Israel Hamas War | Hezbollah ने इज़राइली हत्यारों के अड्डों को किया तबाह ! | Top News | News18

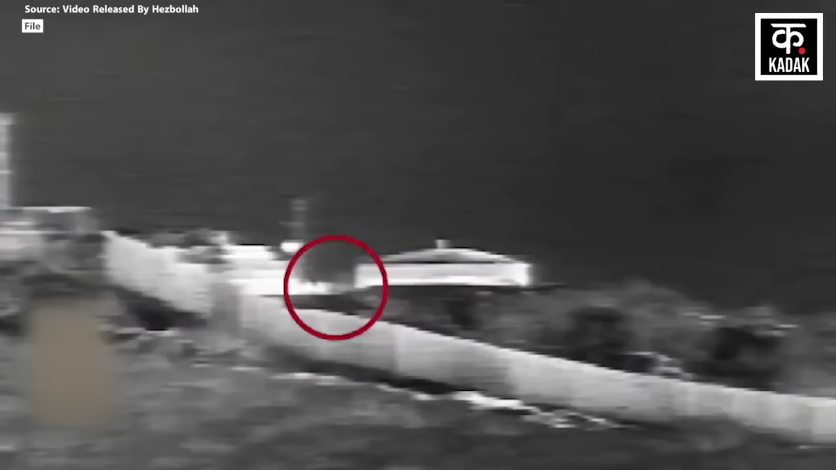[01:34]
और इस हमले के कुछ मिंटो बाद ही हिजबुला का एक ड्रोन बरकता चौकी पर इसराइल के हतियार भंडार अनपजागिरा जिसमें जोरदार धमाका हुआ है और इसके करीब एक घंटे बाद शेबा
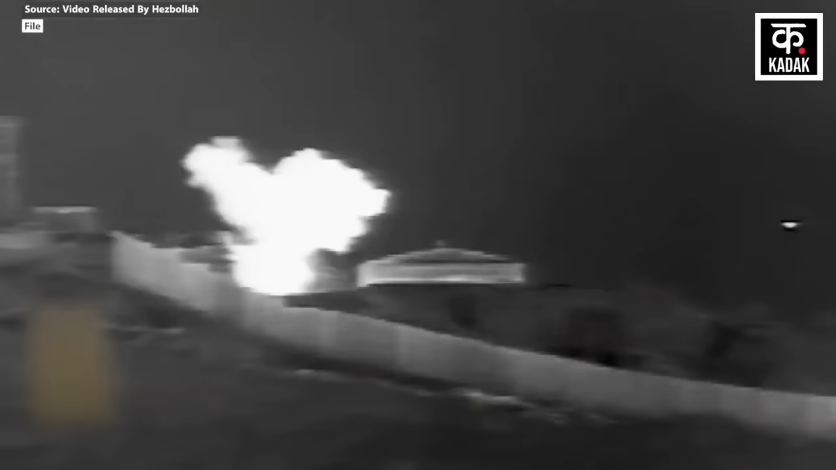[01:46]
फार्मस में हिजबुला ने जिब्दीन सैन अड़े पर जम कर गोला बारूद बरसाया है